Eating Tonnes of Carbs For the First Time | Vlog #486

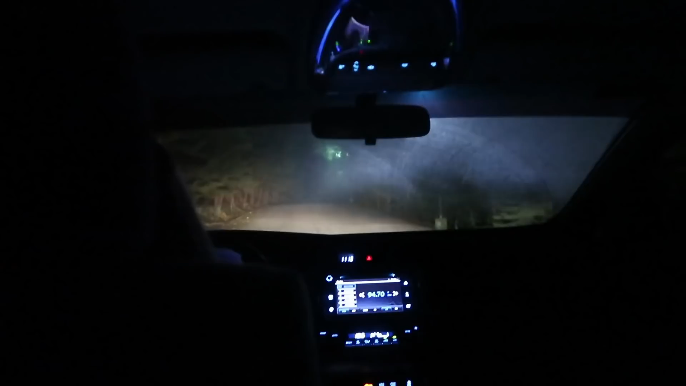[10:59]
It's foggy Okay We're checking into the hotel now Interesting
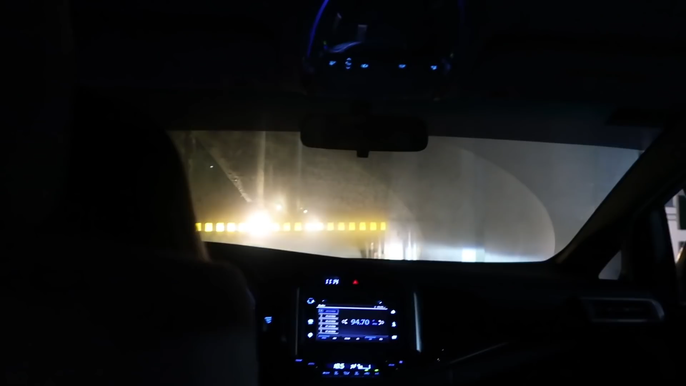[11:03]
location In the middle of nowhere Everything's so foggy